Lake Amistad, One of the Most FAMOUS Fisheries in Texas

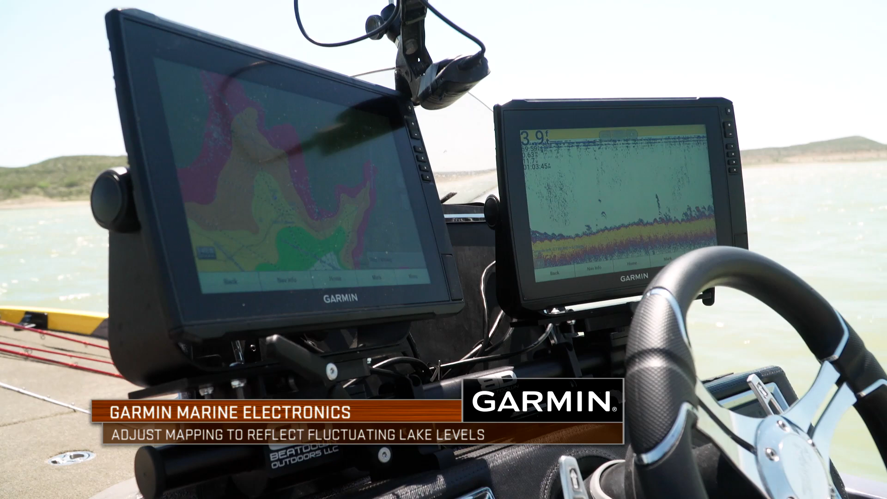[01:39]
I use the Garmin's and I use the water level features all the time to be able to,